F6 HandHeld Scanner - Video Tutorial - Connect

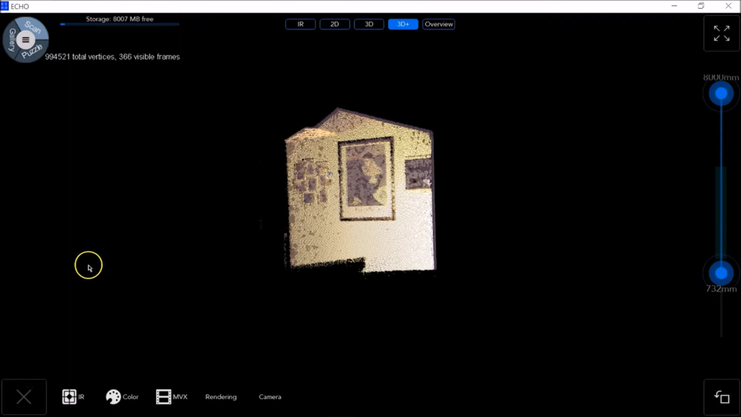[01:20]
At the same time, we can configure the IR, Color, MVX, and Rendering settings, which we have at the bottom left of the screen.
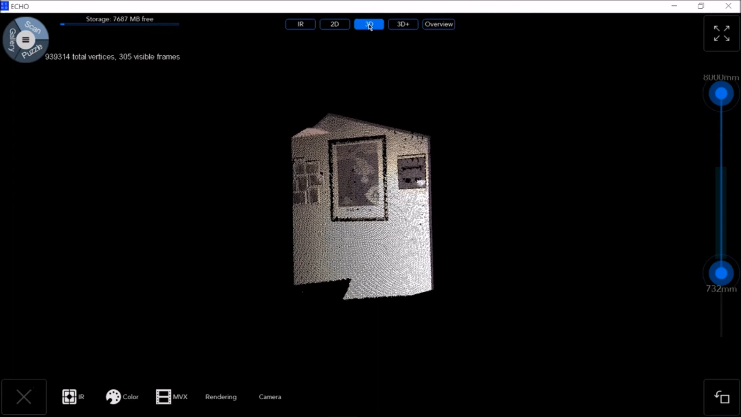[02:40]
Clicking on the 3D camera mode, you can see a decoding of a single frame. 3D Plus is used for online registration.
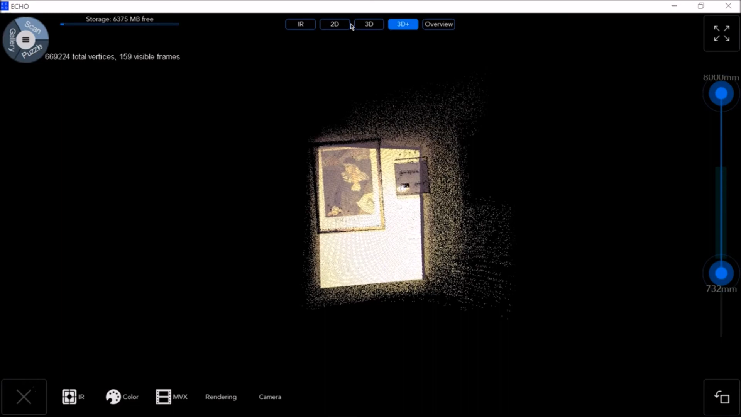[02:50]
It is recommended as the live scanning view.
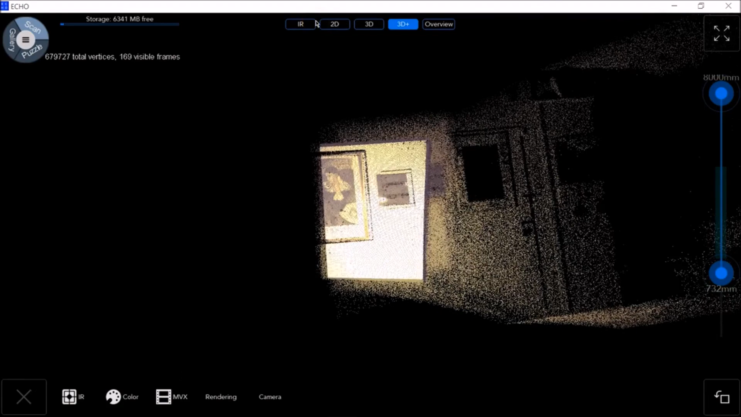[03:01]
3D Overview shows a real-time preview of the 3D model in progress, showing the model being built.
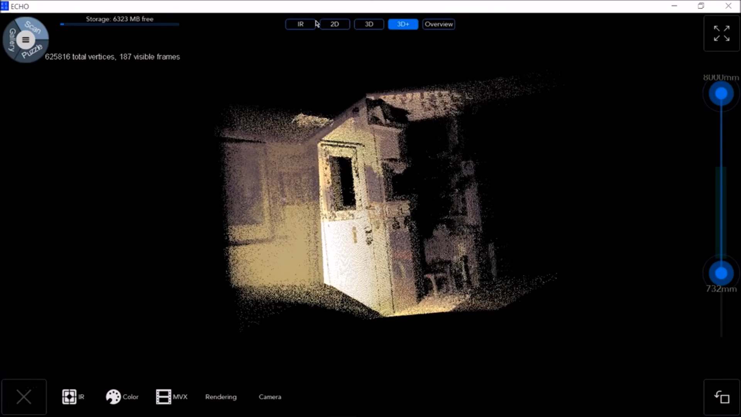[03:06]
Returning to the settings at the bottom of the screen, click Rendering.
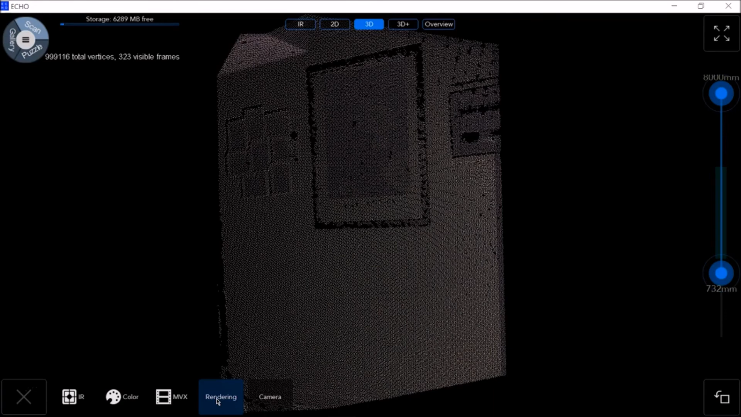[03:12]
Here you can adjust the point cloud saturation, the distance from pure gray with zero being no color at all, the particle size, the point cloud intensity, which is the lightness, and the camera distance.
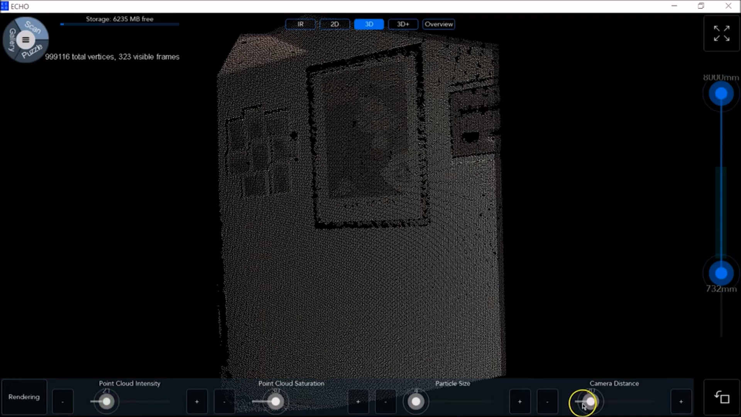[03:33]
Zoom in and out. On the right-hand side of the screen, you have the following options.
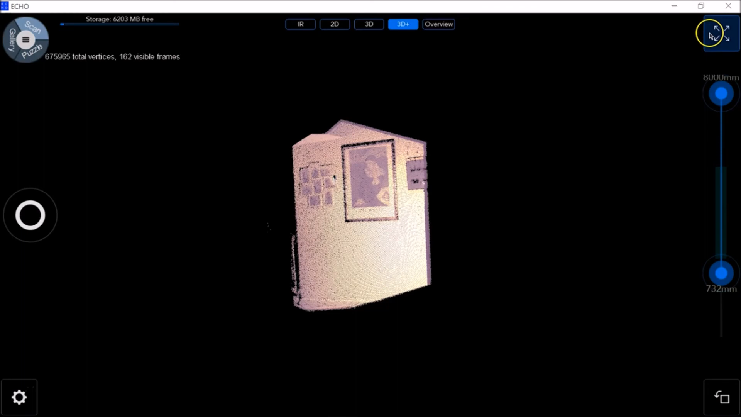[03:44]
You can click here to enter full screen mode. You can click here at the bottom if you want to rotate the image view. And in the middle, you have a point filter slider in millimeters used to adjust the from-to scanner distance before the scan.